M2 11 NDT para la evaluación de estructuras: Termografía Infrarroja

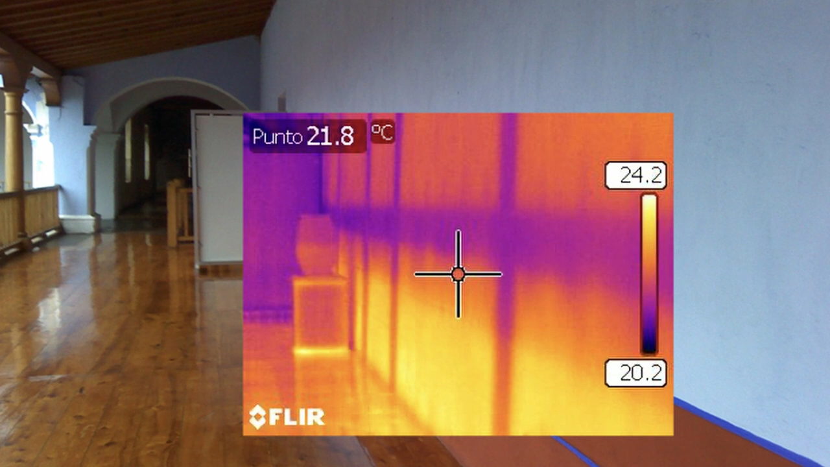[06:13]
On screen: spot 21.8°C
El edificio, interiormente calefactado, se encuentra en un entorno exterior más frío y visualizamos en el termograma el efecto de la diferencia y conductividad térmica de los materiales.
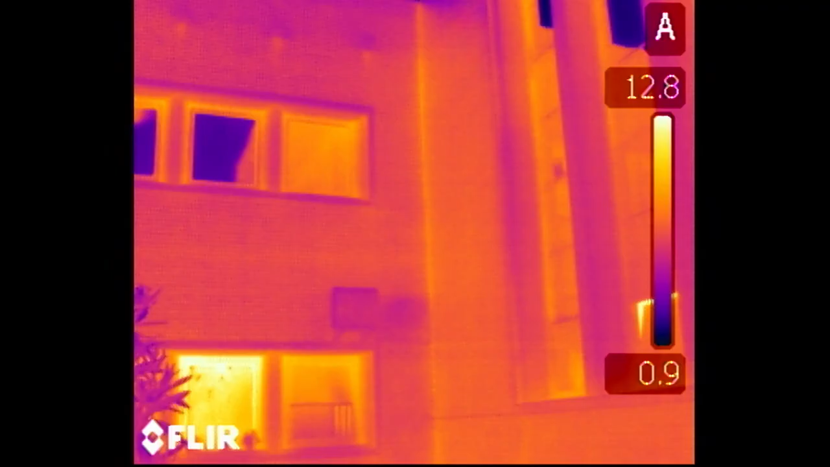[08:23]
Al evaporarse el agua, como vemos, enfría la superficie y somos capaces de detectar estas humedades.
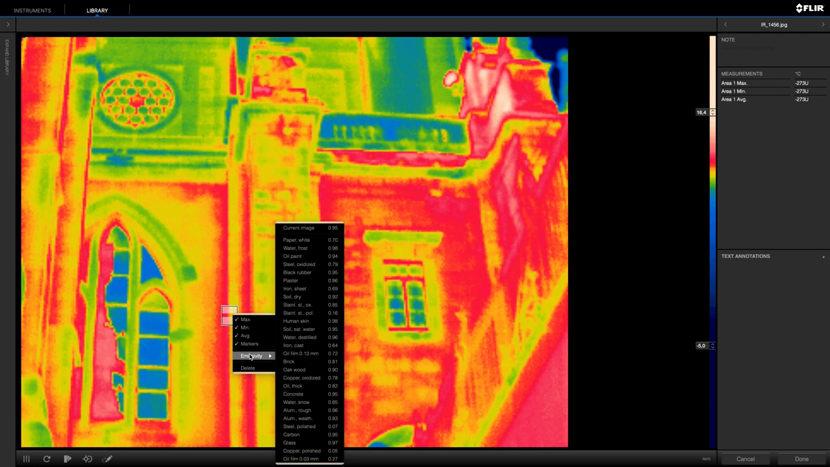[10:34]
La emisividad es característica de cada material y de su valor dependerá la intensidad de radiación emitida por el material.
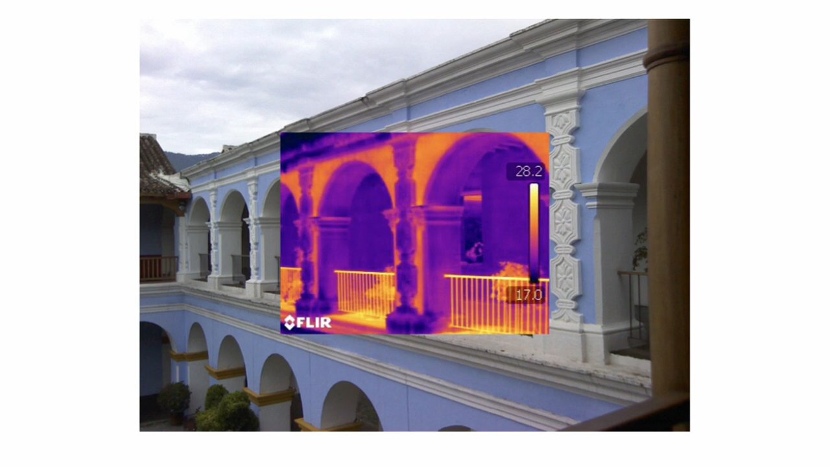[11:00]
En una imagen de la intensidad de radiación térmica un fallo muy común es suponer que se trata de una imagen de la distribución de temperaturas. No lo es. Veamos un par de ejemplos.
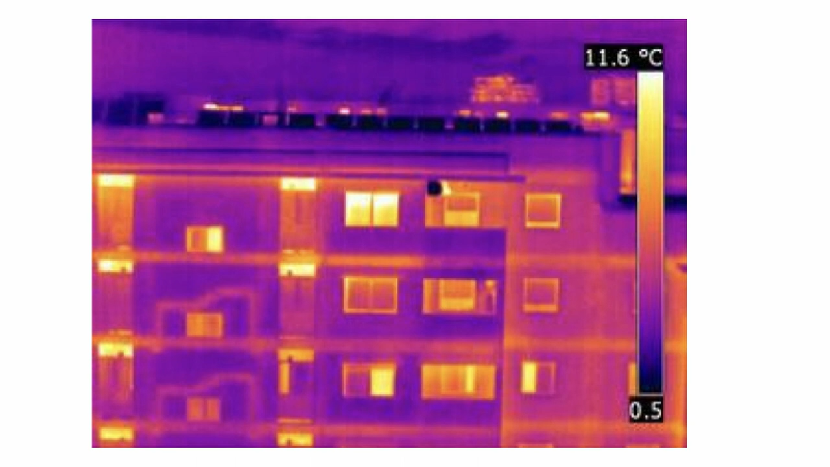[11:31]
On screen: scale top 11.6°C
calor en los materiales del interior al exterior o viceversa.
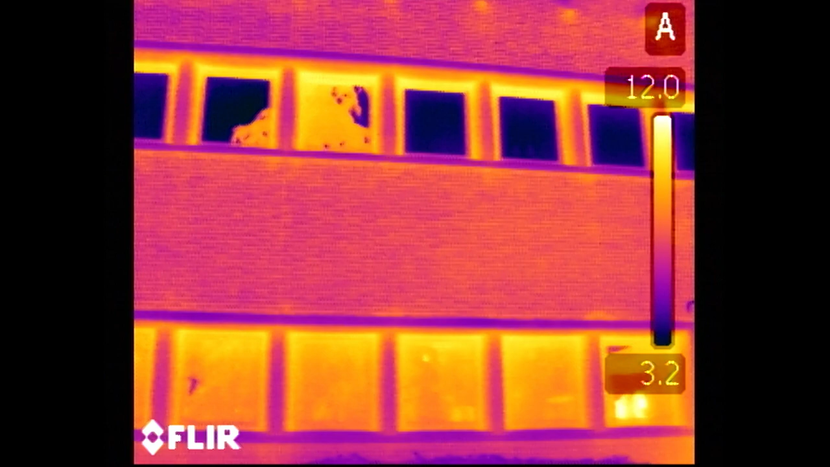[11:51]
¿Por qué? Porque sus emisividades son diferentes. Lo que nos proporciona la cámara son temperaturas aparentes.
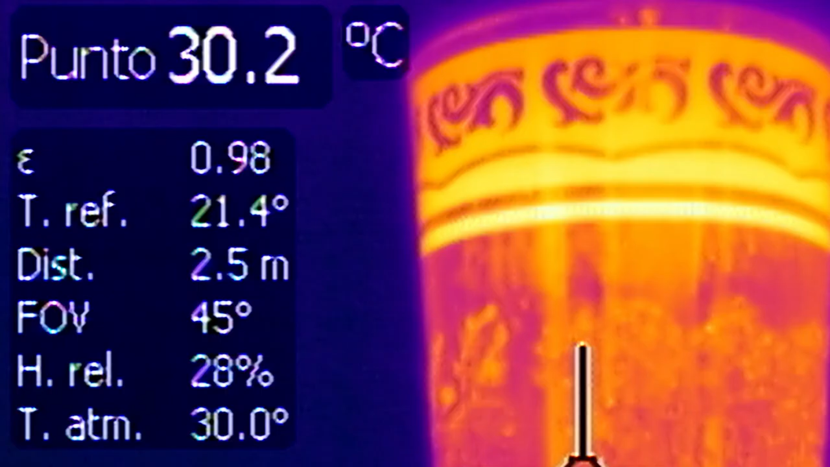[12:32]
On screen: spot 30.2°C
Es también importante conocer otros parámetros como la temperatura aparentemente reflejada que nos permitirá descontar esa radiación no emitida sino
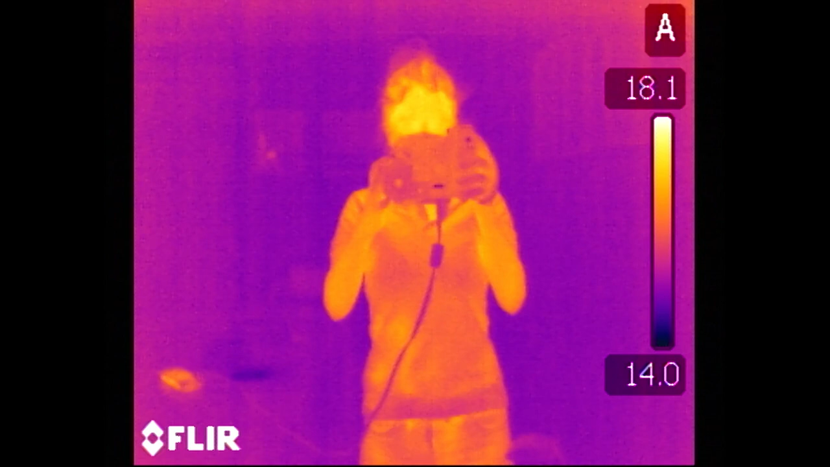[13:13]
La persona representa una radiación reflejada y su temperatura es más elevada que la del resto de la habitación, razón por la que la ventana aparece varios grados más caliente en el reflejo. La propia ventana está toda ella, por supuesto, a la misma temperatura exceptuando quizás la zona próxima al marco, que está algo más fría.
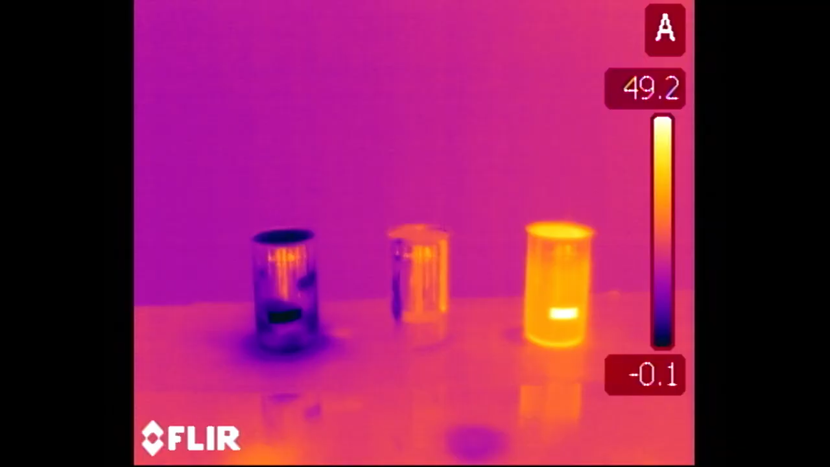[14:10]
La emisividad de la cinta es conocida y muy elevada, próxima a uno.
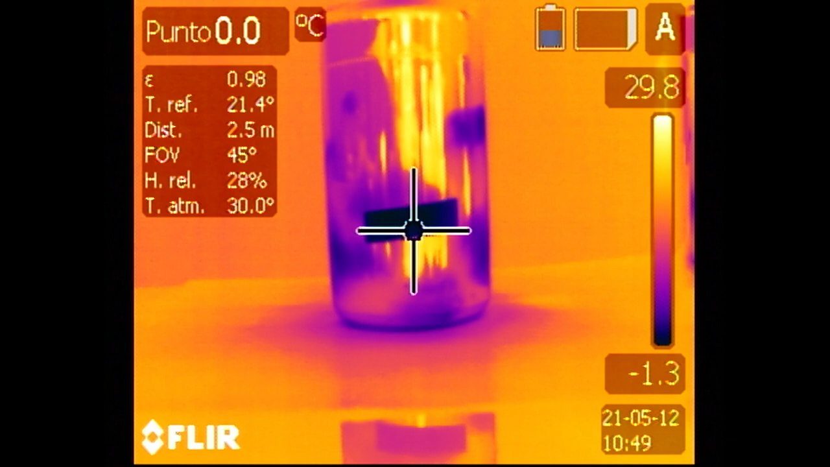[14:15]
On screen: spot 0.0°C
Sin embargo, los materiales metálicos tienen baja emisividad.
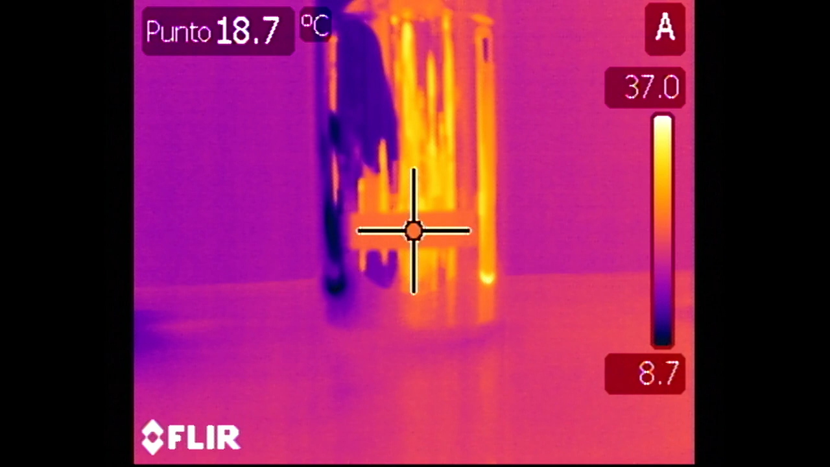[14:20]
On screen: spot 18.7°C
Como hemos visto, la emisividad juega un papel fundamental en la termografía.
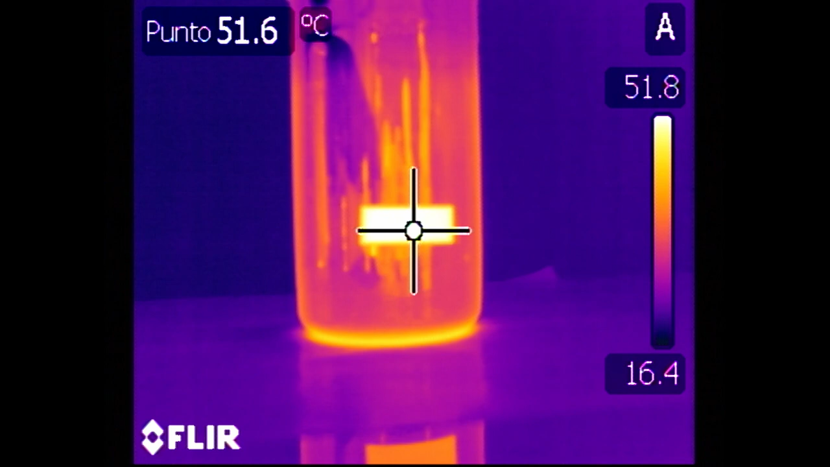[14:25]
On screen: spot 51.6°C
La forma en la que aparece una superficie depende mucho de su emisividad y no solo de su temperatura.
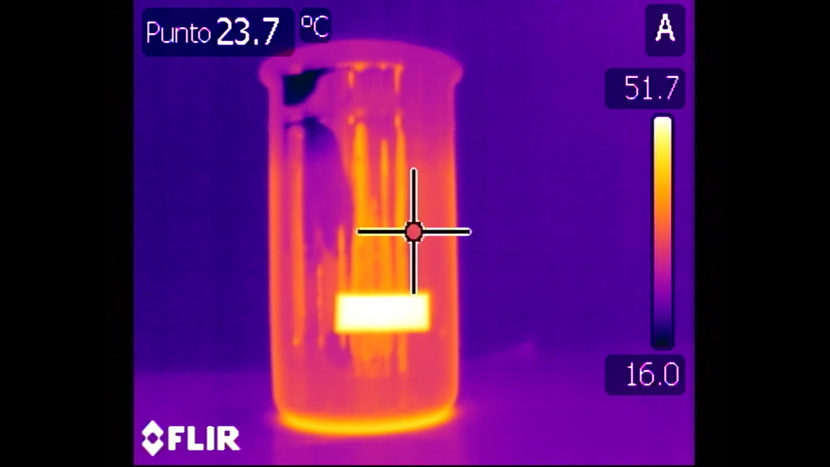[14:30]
On screen: spot 23.7°C
En un material de alta emisividad, la temperatura aparente del objeto será cercana a su temperatura real.